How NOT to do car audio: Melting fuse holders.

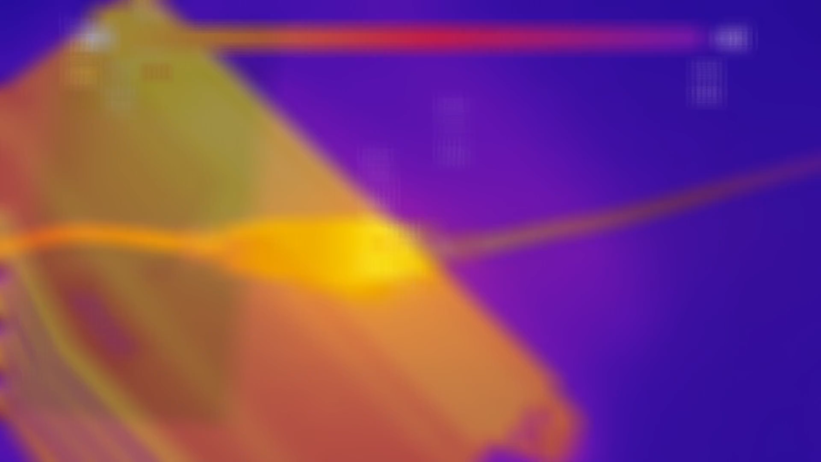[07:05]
So we didn't quite get a catastrophic failure, but it's time to call it before this amp gets any hotter. Let's take this thing apart and look at the fuse.